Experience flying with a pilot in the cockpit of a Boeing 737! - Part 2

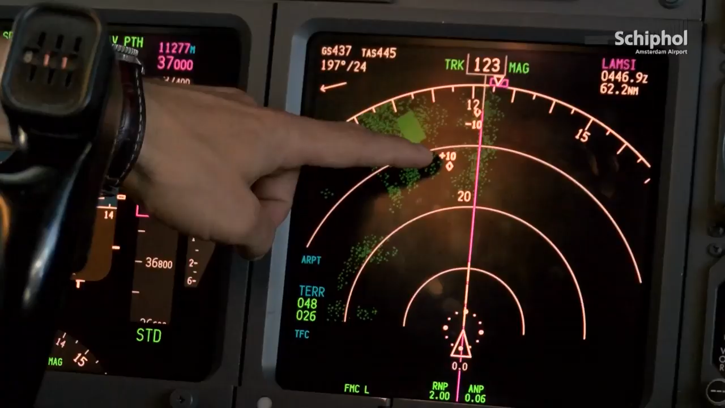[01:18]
Dat is dat paarse lijntje, de route die we geacht worden te volgen.
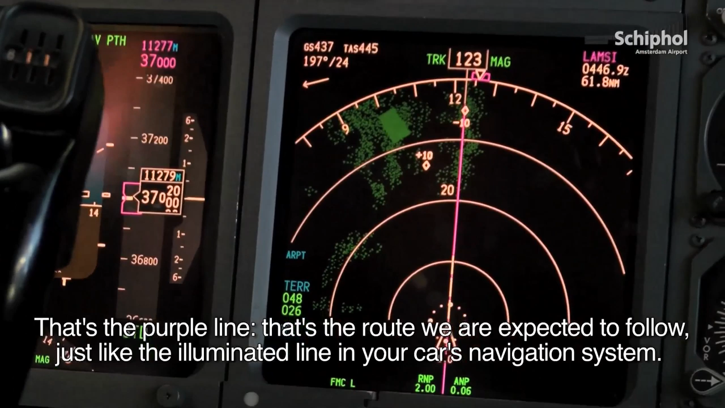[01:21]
Dat is eigenlijk dat verlichte lijntje op jouw navigatie in je auto. Onze huidige positie is het driehoekje.
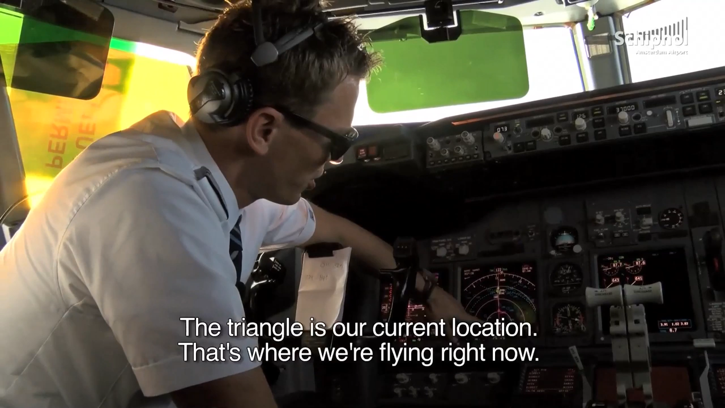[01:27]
Dat is waar wij nu vliegen.
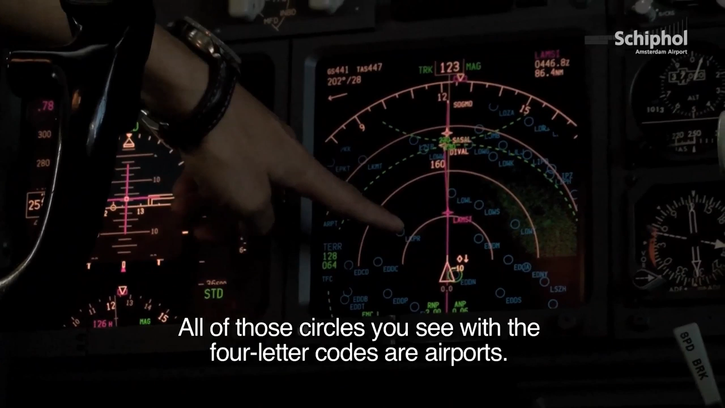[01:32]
En al die runtjes die je ziet met die vier lettercodes, dat zijn vliegvelden.